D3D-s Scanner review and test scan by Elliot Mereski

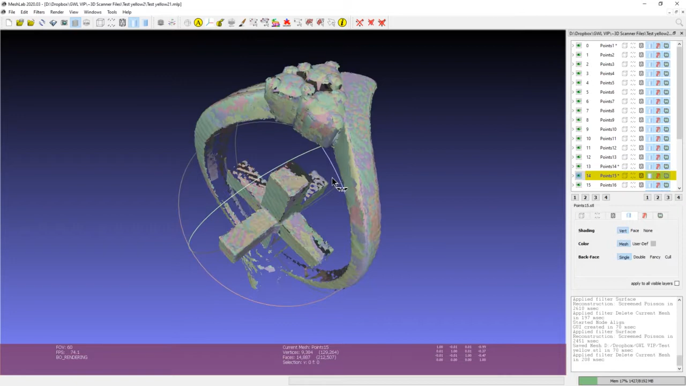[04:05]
That took about 15 minutes or so.
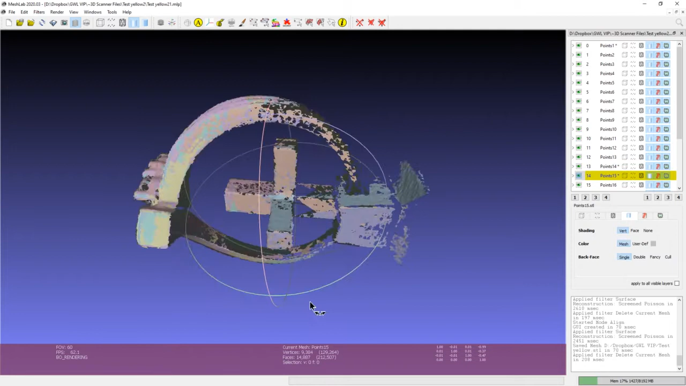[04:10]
And what this is, is this is a series of individual scans all combined together.
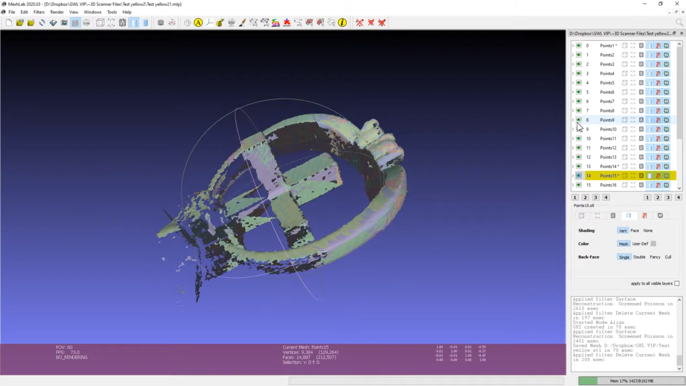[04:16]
So that is one, for instance. That's another.
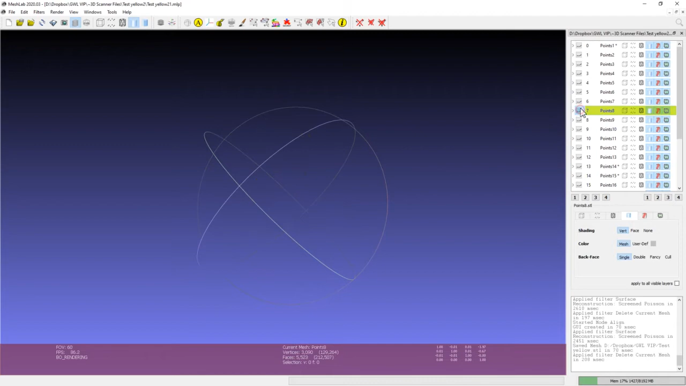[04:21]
That's another. I'm holding, I'm pressing shift and left click, by the way, to get that to hide.
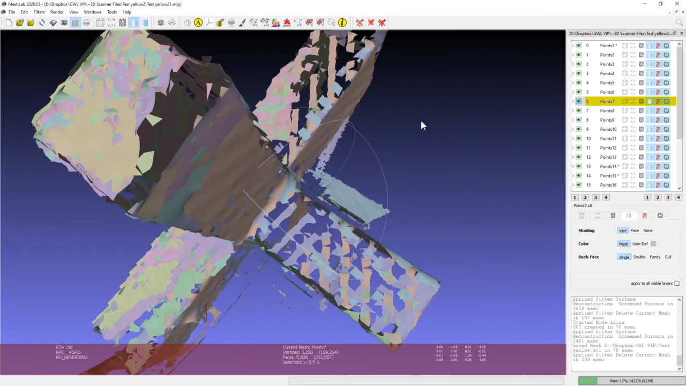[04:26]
But you may notice that it looks like areas weren't scanned.
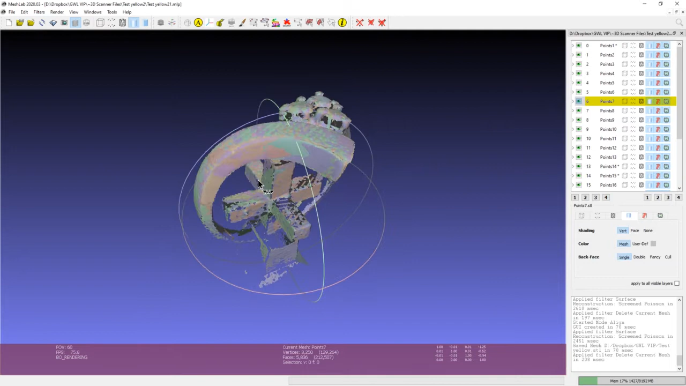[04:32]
Again, I set this up for speed. So it could be a number of things. You can add more turns. You can turn up the resolution.
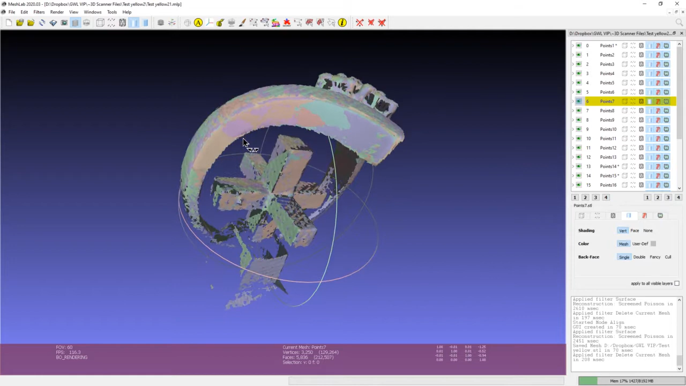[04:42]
And it might also be because I didn't get the developer in certain places.
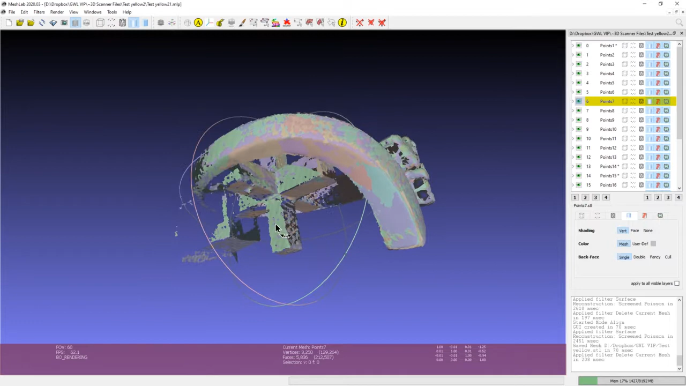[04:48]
You can also combine scans, which you can flip the ring around, scan it from the back, and combine them.
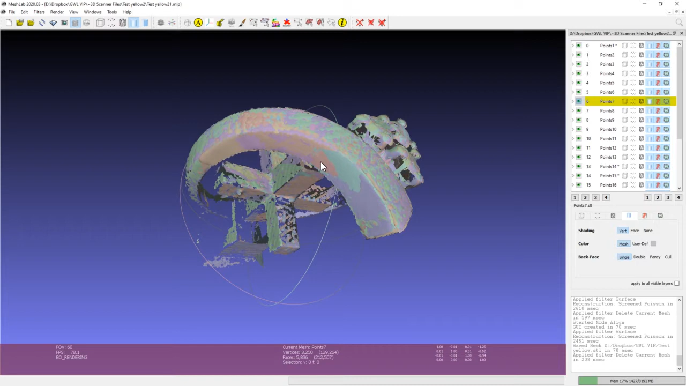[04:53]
I haven't got that mastered yet. So we're just going to do it sort of quick and easy.
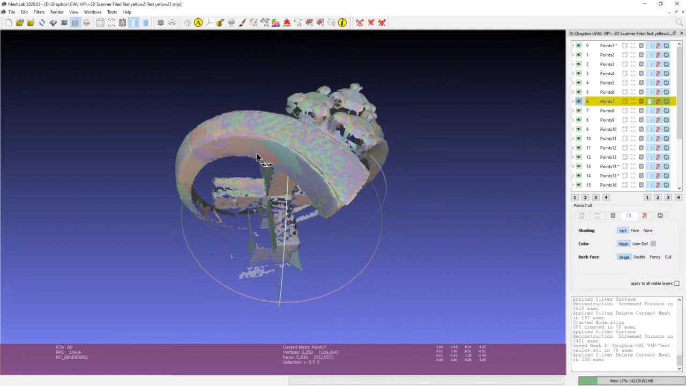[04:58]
First thing we're going to start with is we're going to align it with this A here. We're going to glue all visible meshes. And we're going to process.
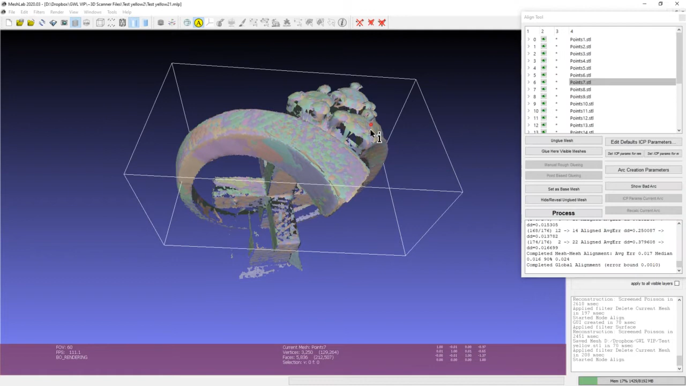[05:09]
And that's just going to, you see it sort of shift everything into place there. And that's looking better. From there, we're going to come in here to filters, remeshing, and then down at the very bottom, surface reconstruction. This reconstruction depth, you can raise the number a little bit. Don't go crazy with it, like 9, 10, 11. And it will do a finer reconstruction, but really 8 does a good job.
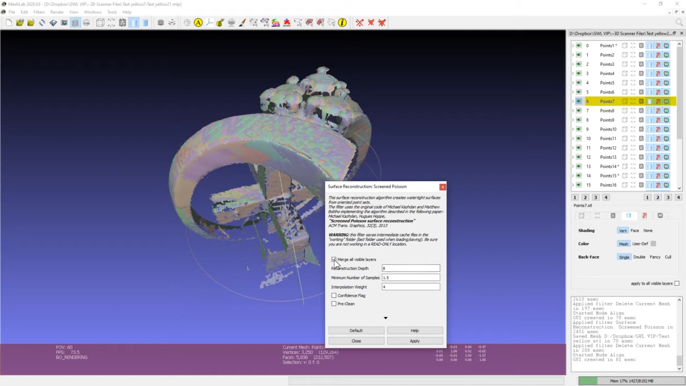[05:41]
So you can just leave that stock for now. Just make sure you click merge all visible layers. And we're going to apply. And it's going to create, it's basically going to fill in the gaps for us and give us a solid STL that we're going to work with.
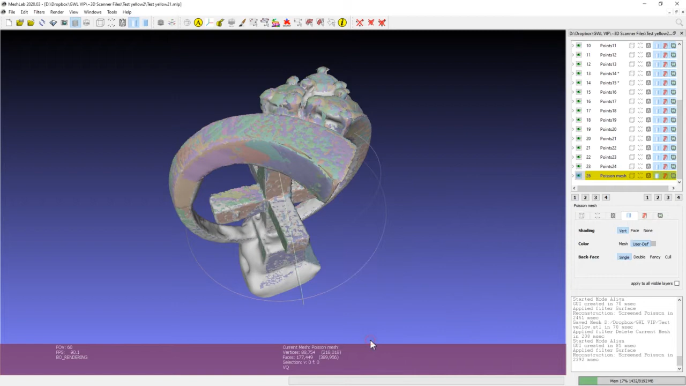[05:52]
So I'll show you, oops. There we go. So that's what we're going to be able to export, which I'm going to do right now.
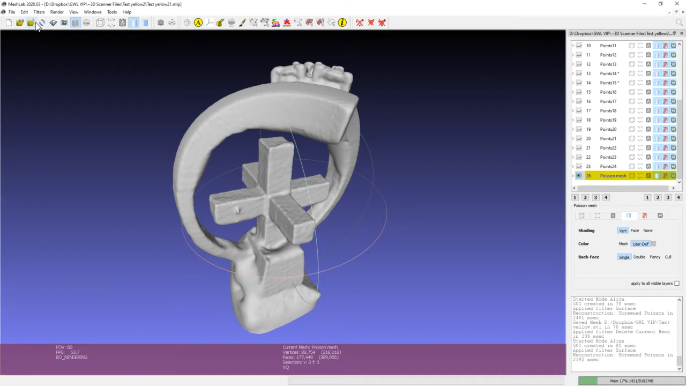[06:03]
File, export mesh, test yellow ring.
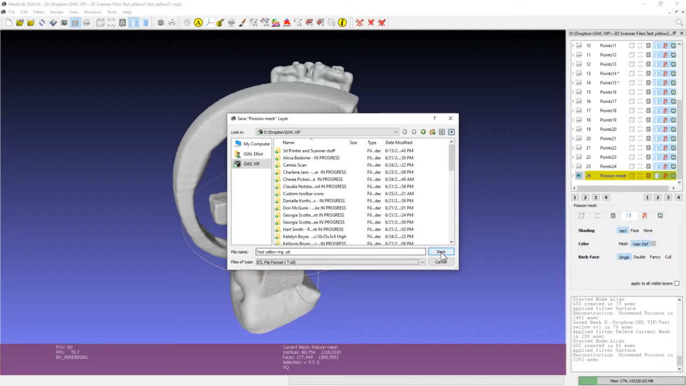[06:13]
I'm going to export it as an STL and save it.